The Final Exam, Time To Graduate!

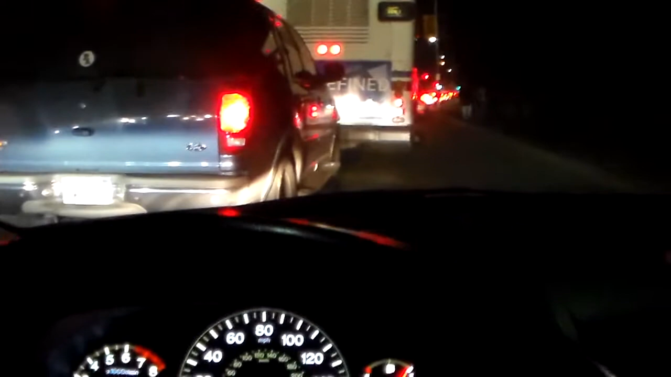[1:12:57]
It took us like 25 minutes to go about 100 feet. So, and we are moving a little bit.
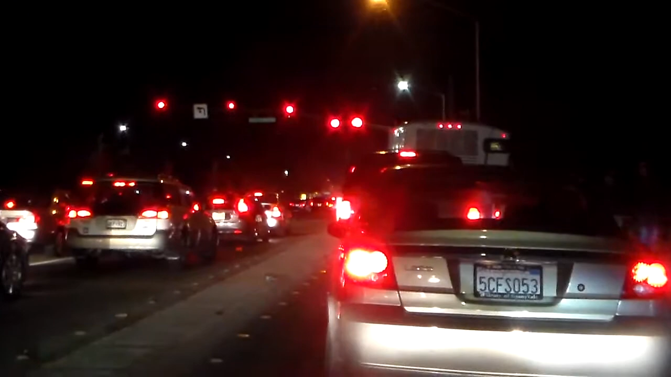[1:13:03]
There's possibility we can get out of here, but it may take us about an hour, I would think.